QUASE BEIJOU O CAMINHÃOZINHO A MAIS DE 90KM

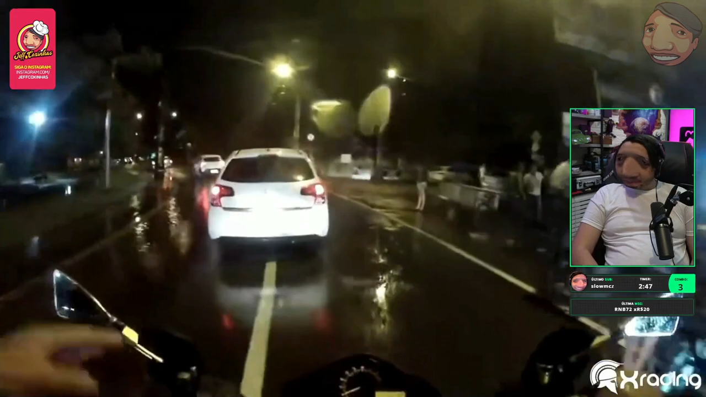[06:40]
O carro tá parado, o da frente nem andou. Ah, vai tomar no seu cu. Nem andou.
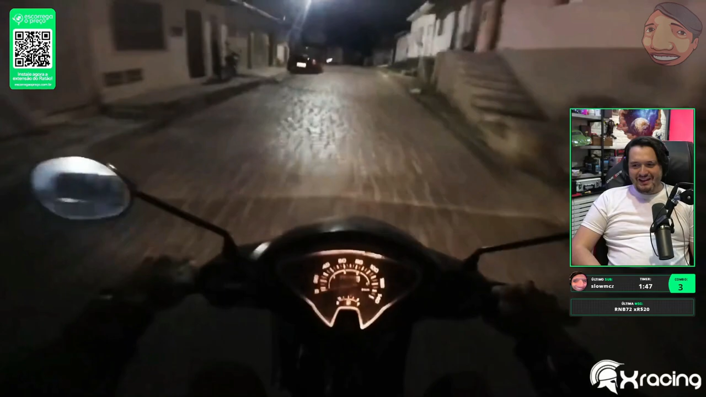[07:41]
Eita, carai, meu Deus, quase que eu passava por cima do gatinho. Meu Deus, velho, eu tenho um pavor de passar por cima de cachorro e gato, galera.